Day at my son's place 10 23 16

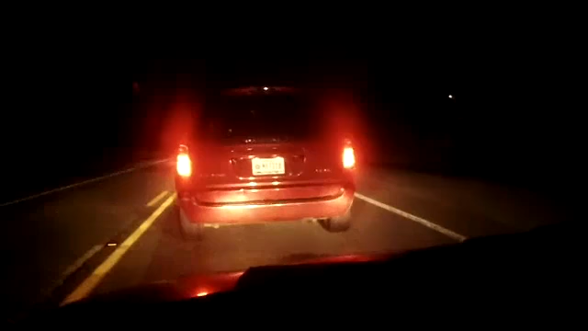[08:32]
Sitting here on the way home from my son's, and we have a little accident ahead. I've been here probably 10-15 minutes already. I turn around and go the other way, except for this is like the main thoroughfare through here. This is Route 50, US 50. Not too many other ways to go unless you want to go to the county roads, and I'll tell you the truth,
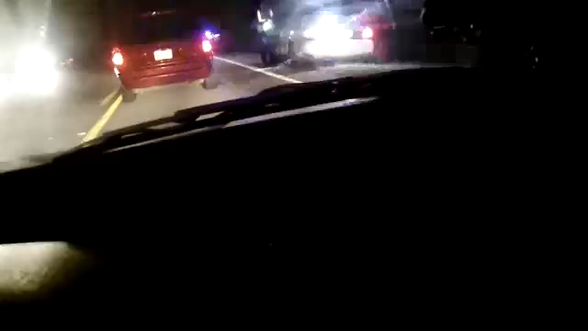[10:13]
Let's see what else is up here.
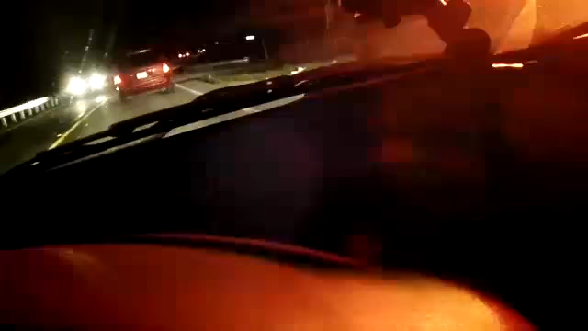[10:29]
Definitely some accident there. Anyway, I guess that's excitement over. So I'm on my way back home now. I'll put this together probably tomorrow. Not really that much to see. I had a good visit with my son, so. Alright, gonna close this out right now. Still on the road. It's